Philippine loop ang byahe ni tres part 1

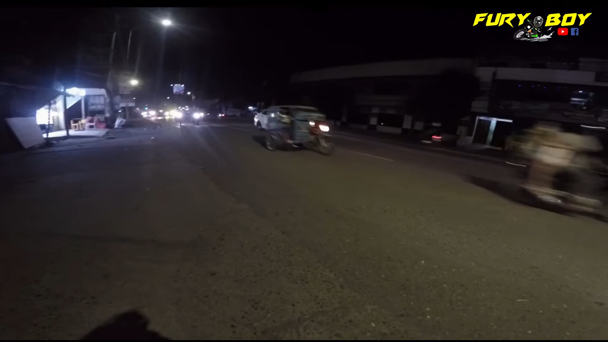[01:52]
Yan na, nakita ko siya. Ayun, ang bilis niya. Woo! Sayang, hindi tayo makatabi mo na. Tatabi mo na tayo, mga paps. Oh! Traffic. Traffic. Napunta na ako, pre.